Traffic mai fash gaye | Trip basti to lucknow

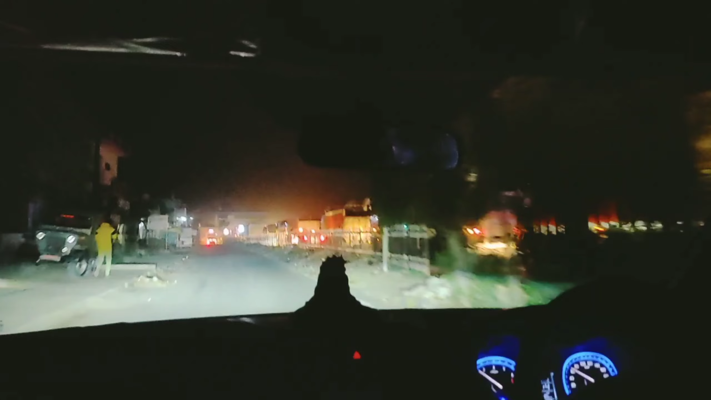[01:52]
लिए और सब देखे ट्राफिक लगी हुई है बट हम लोग चीरते हुए सर्विस लेन से जा रहे हैं तो फिर से आगे तुराद रुका हुआ है फिर हमको मिल गया बट यहां पर कुछ कम गारिया है बट वह � काफी हम लोग गारियों क्रॉस करते हुए सर्विस लेन से आ गया
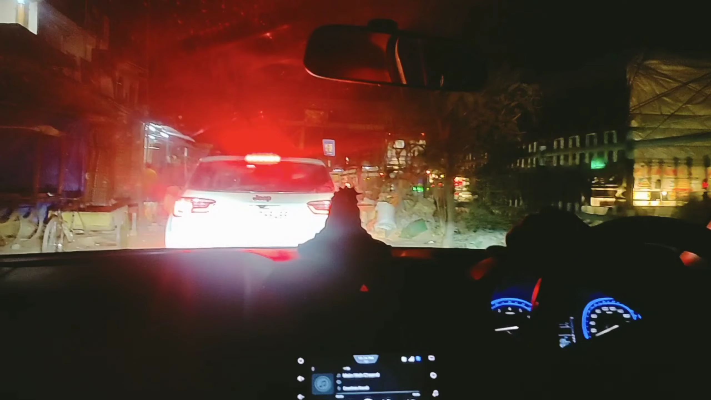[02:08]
हैं तो कुछ तो फाइदा हुआ है सर्विस लेन से हमें बट देखते हैं और कितना फाइदा होगा
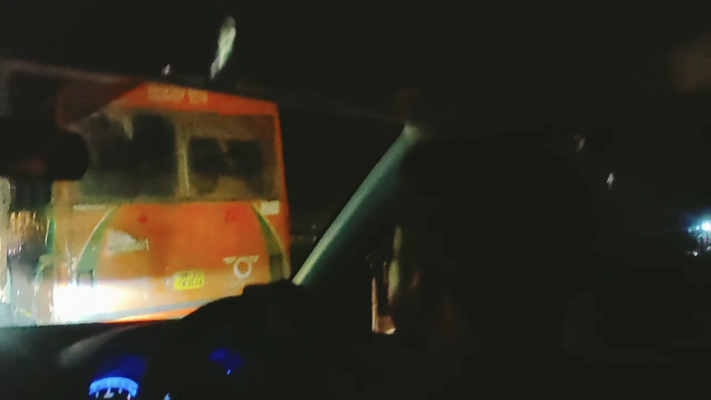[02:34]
जा रहा है इसलिए मैं अगता है रोड काफी जाम थी तो फ्लाइनली यह बस भी आंस खराब हो गया यह बीच रास्ते में ही
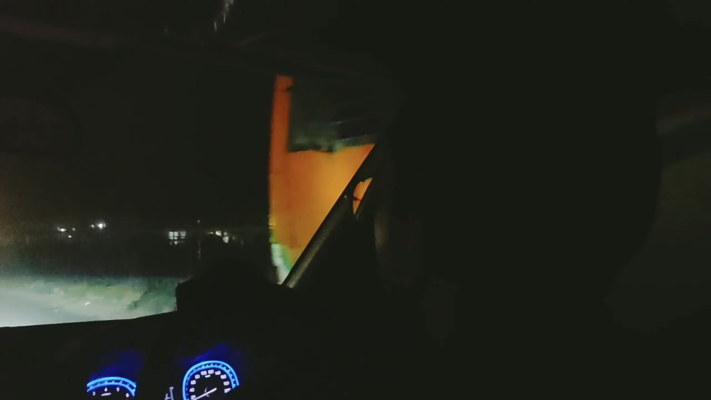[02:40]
और यह यहां रोड बनने की भी बनने वाला है तो इसलिए यह के गाहरी के बडात हो रही है इसलिए काफी लंबा जाम लग � Rules box
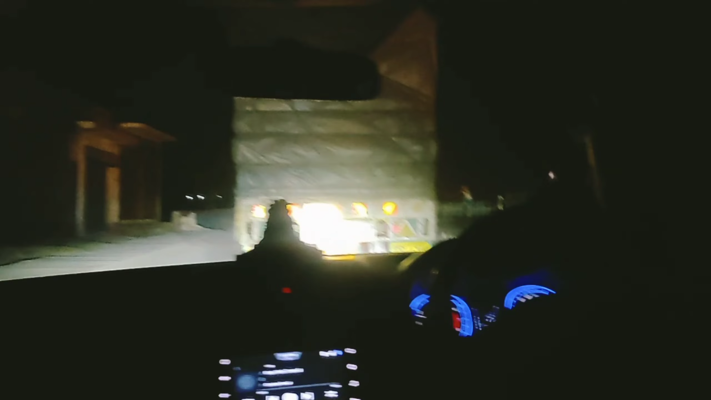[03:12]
सब्सक्राइब और हम्हारी स्पीड भड़ेगी दिरे-दिरे तो यह निकल चुके हैं यह प्लायवर के प्रिज दिख रहा होगा आपको तो हमें लग रहा है कि हम गया रहा है किम चाहिए इसलिए काफिद